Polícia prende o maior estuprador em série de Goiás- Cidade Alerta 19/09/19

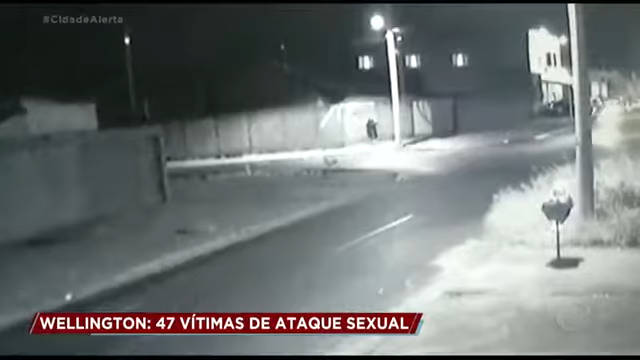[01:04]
A cena de circuito mostra o Elton com a vítima na garupa momentos antes do crime.